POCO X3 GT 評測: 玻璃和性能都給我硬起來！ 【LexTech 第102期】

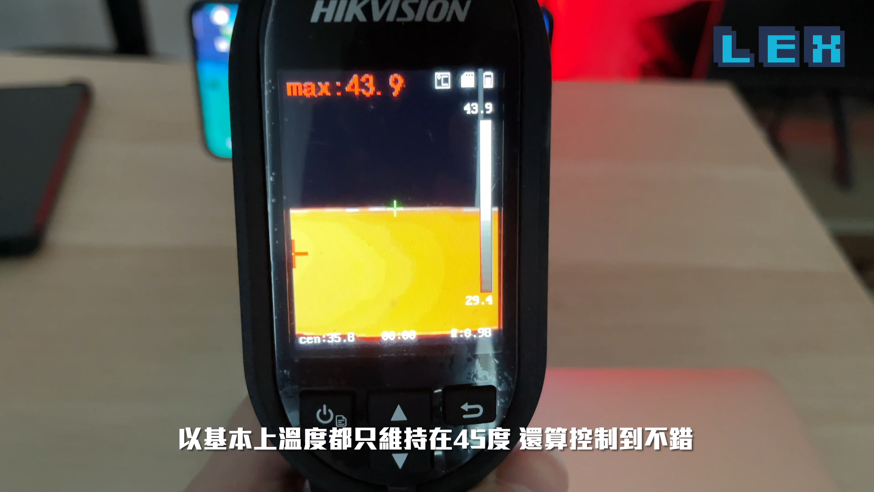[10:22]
0的技术在里面所以基本上温度都只维持在45度
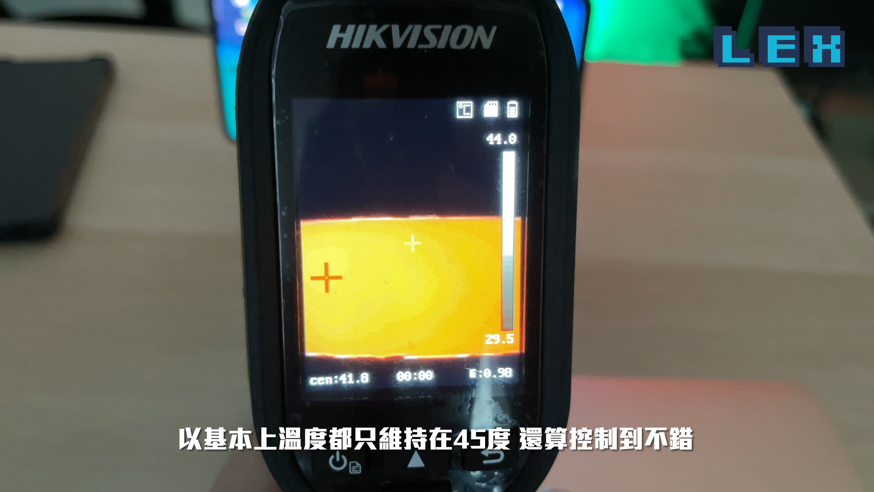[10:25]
还算控制都蛮不错